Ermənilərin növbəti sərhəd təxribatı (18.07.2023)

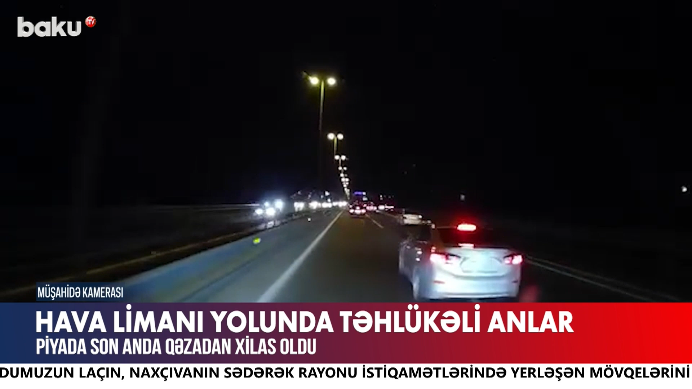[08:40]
Belə ki, yüksək sürətlə hərəkətdə olan avtomobilin qarşısına anidən piyada çıxıb. Sürücünün son anda manevrələməsi sayəsində piyada qəzadan xilas olub. Hadisə bununla da bitməyib. Öz olağında hərəkət edən avtomobilin qarşısına bir neçə saniyə sonra anidən başqa bir avtomobil çıxıb. Sürücünün ayıq sayıqlığı nəticəsində bu məqamda da qəza baş verməyib. Avtomobilin müşahidə kamerasında qeydə alınan görüntülər sosial şəbəkədə yayılıb.